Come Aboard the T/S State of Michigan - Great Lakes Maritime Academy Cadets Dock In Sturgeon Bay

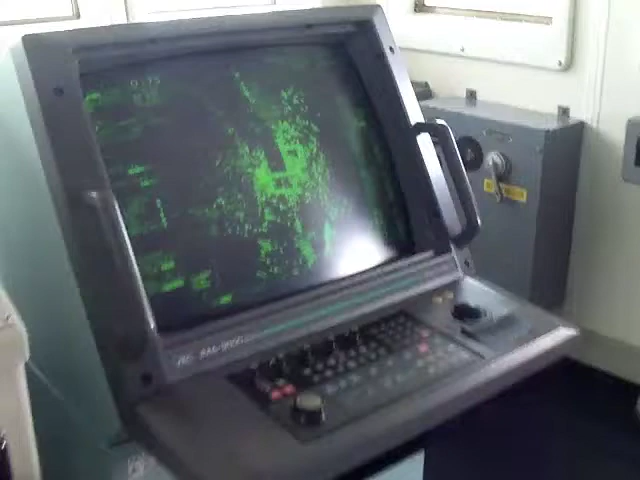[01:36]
we have zoomed in really far and there's a lot going on here so it's, you know,
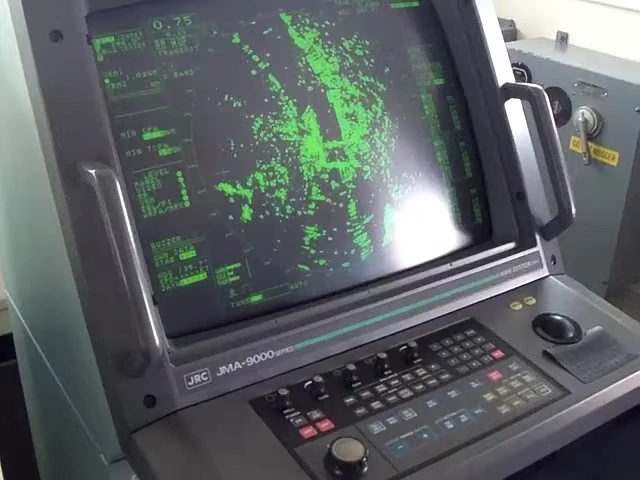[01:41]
we're up against the land but this would show any ships in the area. Right.